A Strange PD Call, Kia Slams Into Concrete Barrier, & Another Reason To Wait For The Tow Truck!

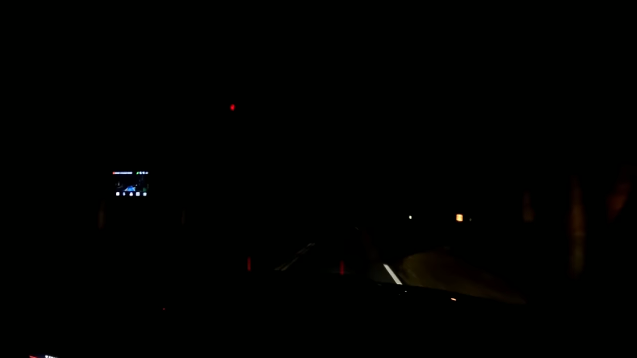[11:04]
Probably a little soft. Should be getting close though. It is 2:41 a.m., which is always fun. I don't know how Gatlinburg doesn't patrol down here, so. Yeah, I don't know. Maybe up to this point they do. Oh, I see something up here. So
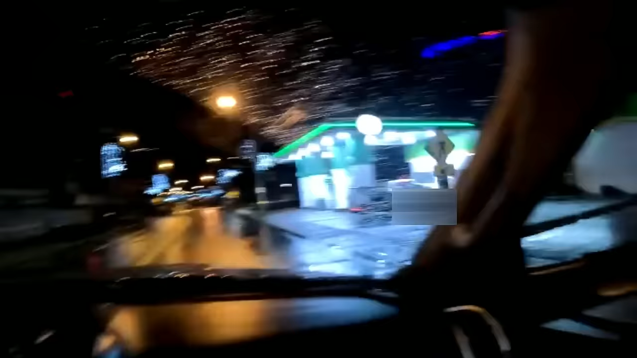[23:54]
Made it to the gas station. Good luck, fella. He doesn't take out the pump there.